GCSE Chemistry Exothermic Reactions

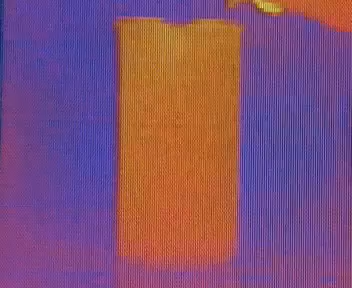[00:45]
Hot objects show up as white.
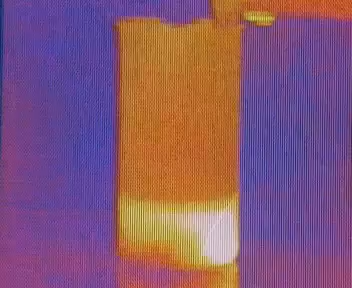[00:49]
As the two reactants are mixed, the beaker immediately gets hotter.